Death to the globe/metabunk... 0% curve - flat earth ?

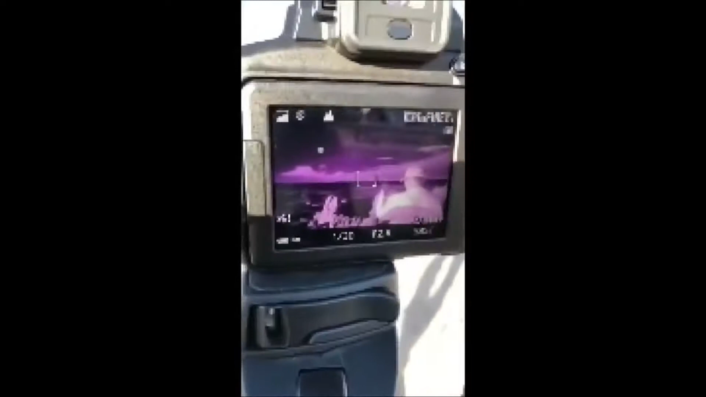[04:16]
The infrared, it looks super light.
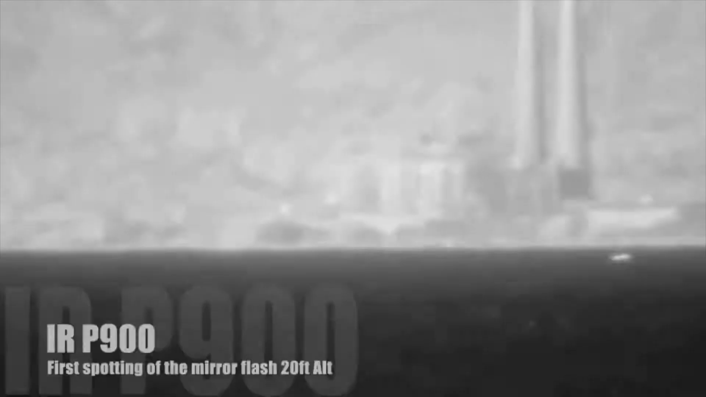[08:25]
About 10 feet up. Yeah, we're... You want us to go down? You want us to go down to the water?
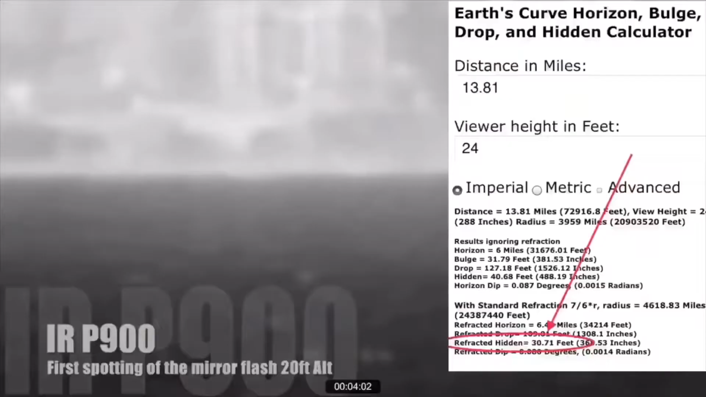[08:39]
At this camera height, the flash should be minimum 20 feet below the curve.
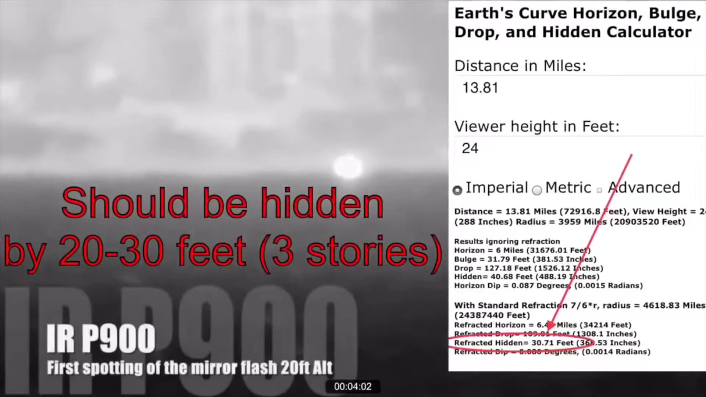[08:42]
Just before we lower the mirror to sea level and then lower the camera down to sea level on the other side,
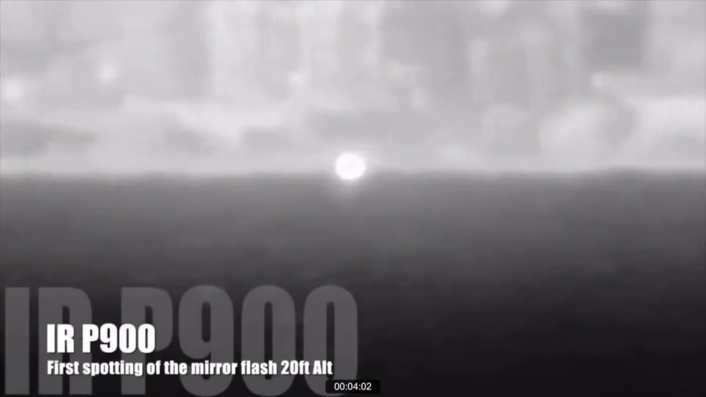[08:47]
check out how you can see that the source is an actual square before it flashes out,
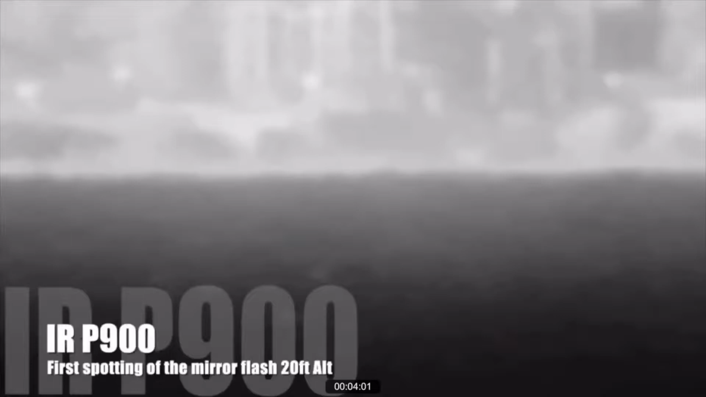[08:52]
and it's at the sea level, well underneath the 40-foot start of that road underneath the towers.